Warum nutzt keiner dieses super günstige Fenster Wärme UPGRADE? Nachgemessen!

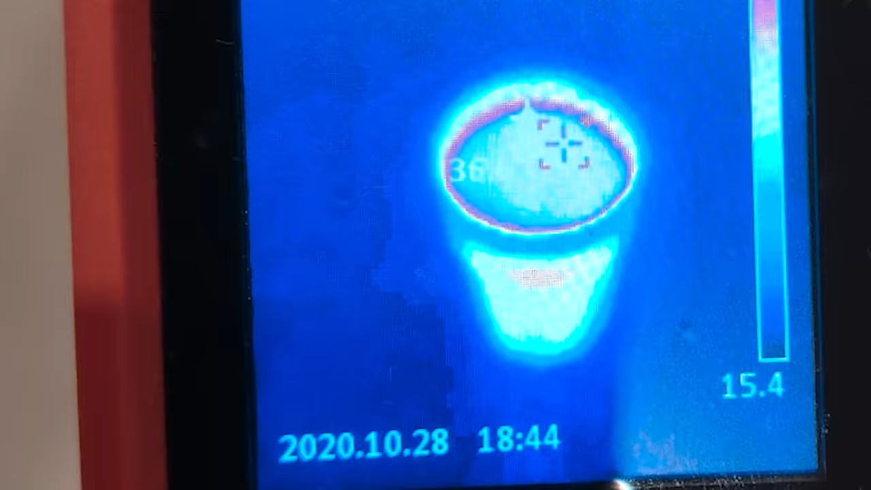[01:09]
Ähm, weil die Oberfläche des Glases halt Wärmestrahlung aussendet und die kann ich mit der Kamera dann sichtbar machen, mit einer Infrarot-Kamera.
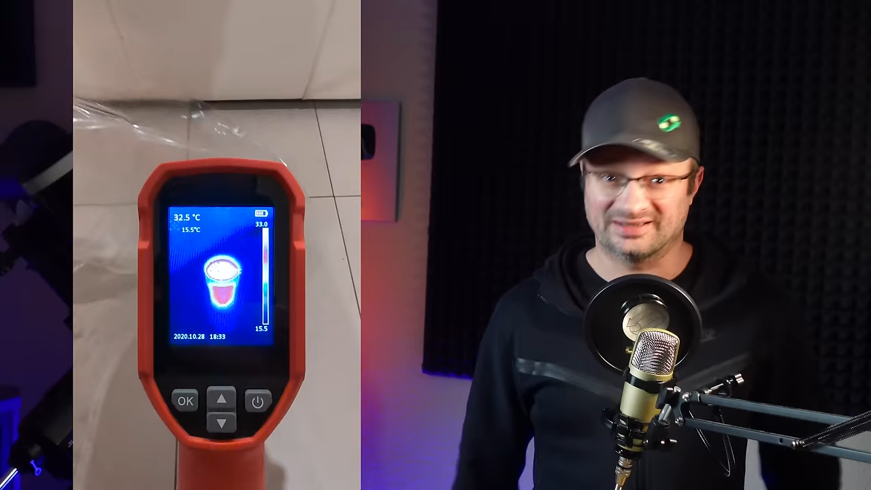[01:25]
Und ihr seht, mega krass, die angezeigte Temperatur sinkt um ungefähr 10 Grad ab.
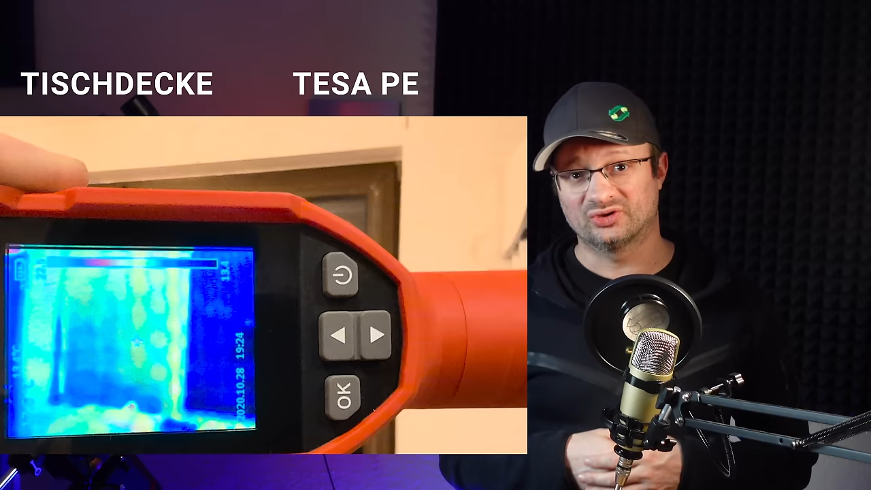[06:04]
Und links seht ihr jetzt hier die Tischdecke und rechts die Polyethylenfolie, also die Tesa-Folie. Man sieht direkt, dass die Wärmebildkamera die Tischdecke als Wärme anzeigt.
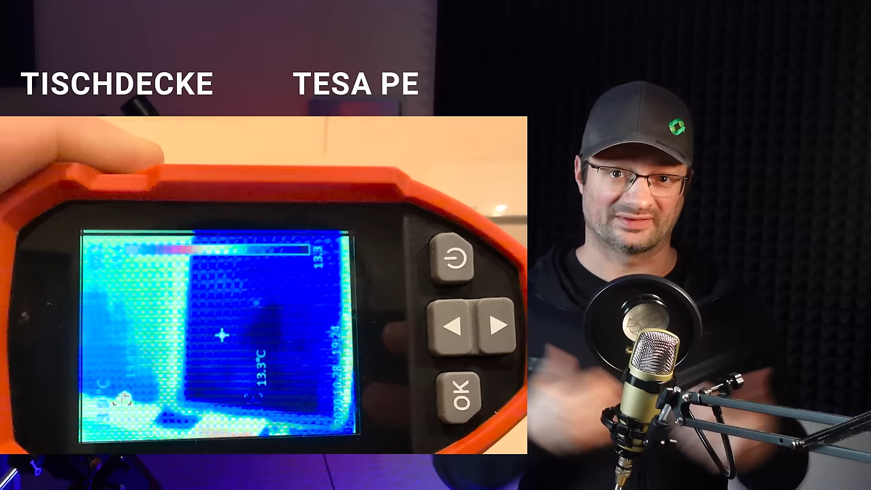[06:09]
On screen: spot 13.3°C
Das macht ja auch Sinn, dass diese die Infrarot-Strahlung dann nicht durchlässt, sondern absorbiert und die Hälfte wieder in unsere Richtung zurückwirft.